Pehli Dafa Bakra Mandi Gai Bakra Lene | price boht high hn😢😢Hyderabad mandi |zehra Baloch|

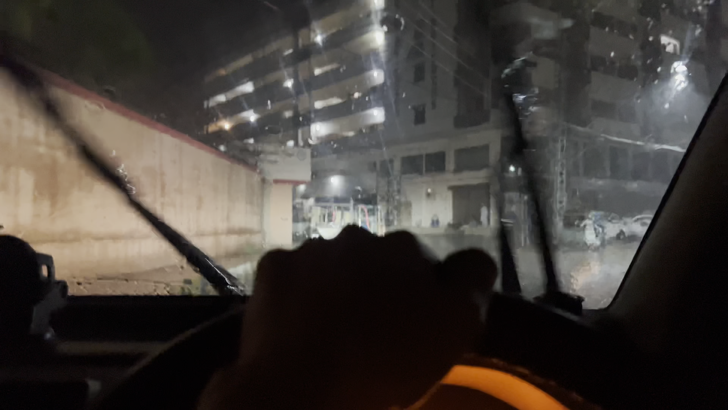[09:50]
बस हमारे इलाकी की तो खेर करें, ऐसी देज बारिश हो रही है, बस दर्या बन जाना है, हम उस पर डूप के जाएंगे, डूप के जाएंगे,